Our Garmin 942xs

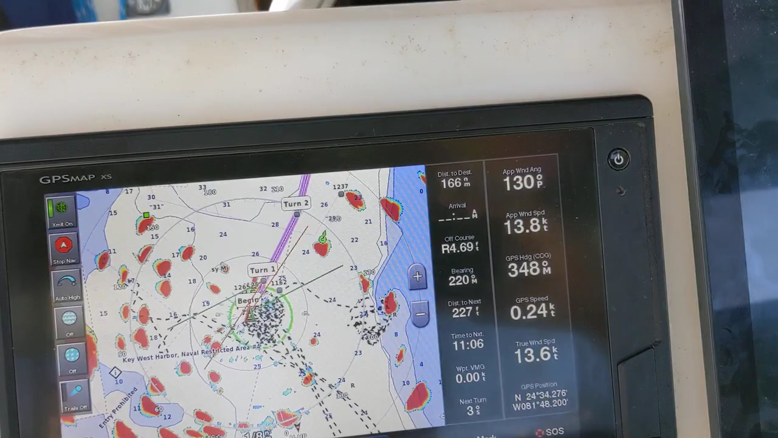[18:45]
So, some, and, and the nice thing is, is you don't have to learn how to do that because they put it, they, they give you these nice presets.
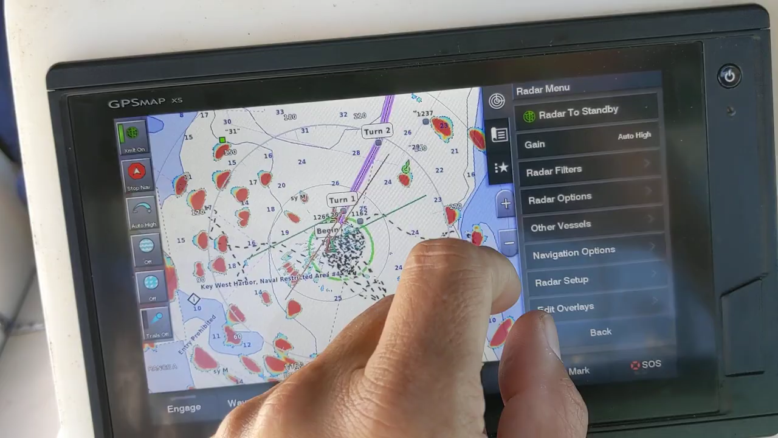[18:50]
So, and the preset that comes with it, although I've adjusted it some, you know, we're rocking a little bit here.
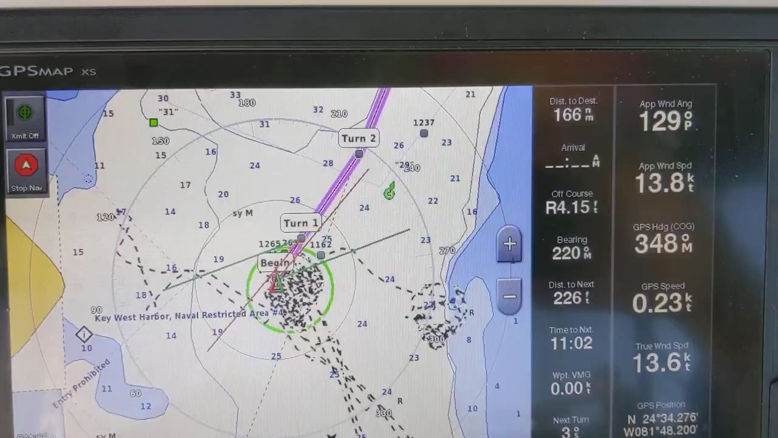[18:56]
This is just way, I mean, look at this, just, wow.
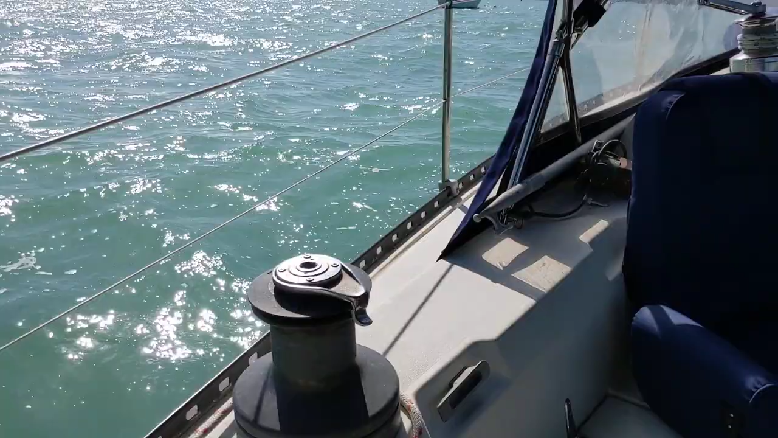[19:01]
More people in the dinghy, overloaded dinghy over there. Um.
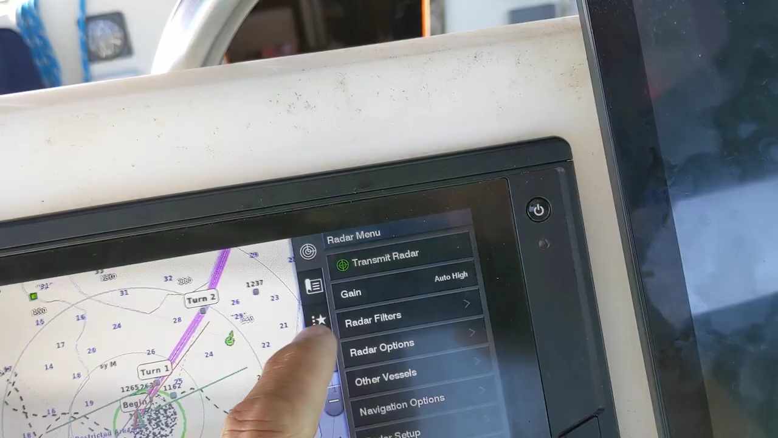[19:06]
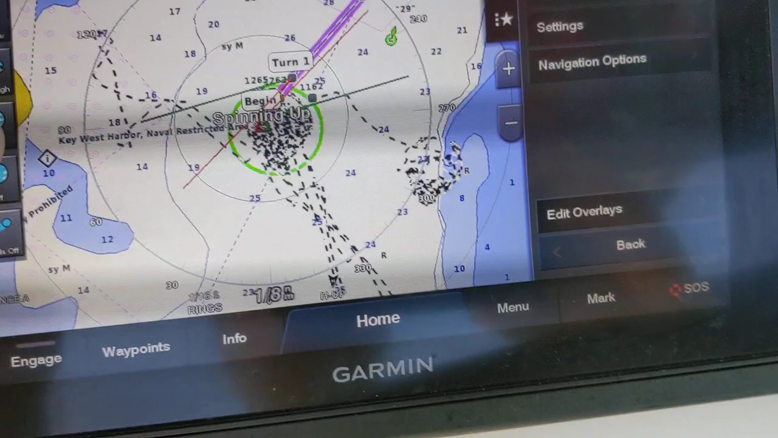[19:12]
So, you can adjust the amount of filtering.
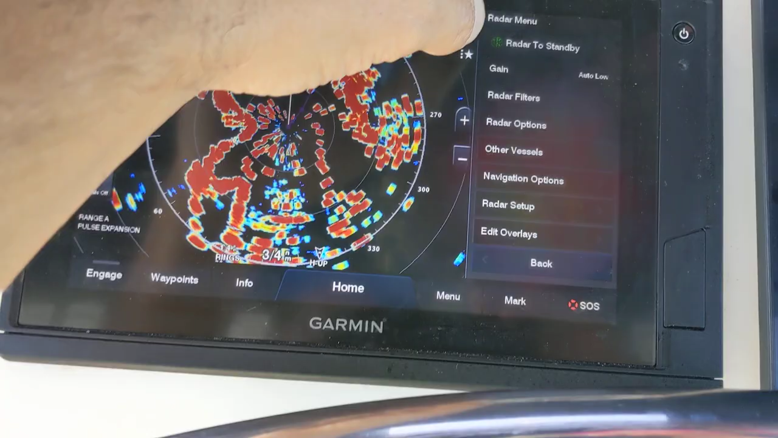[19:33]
So, sea clutter right now, it's off, rain clutter's off.